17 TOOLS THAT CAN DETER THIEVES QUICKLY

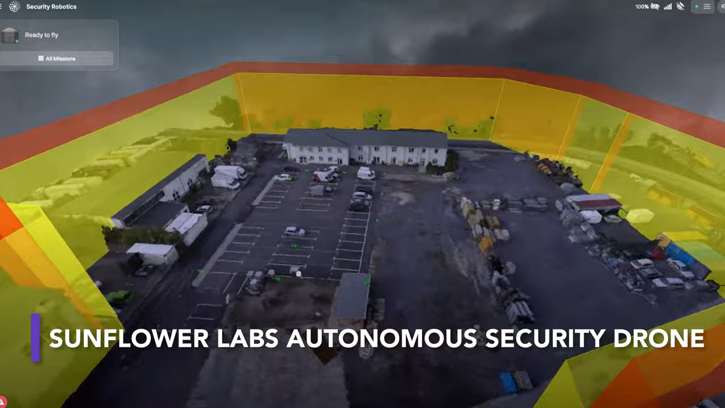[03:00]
Thanks to 3D property mapping and geofencing, the Bee navigates and stays within your property, all without needing any manual drone operation.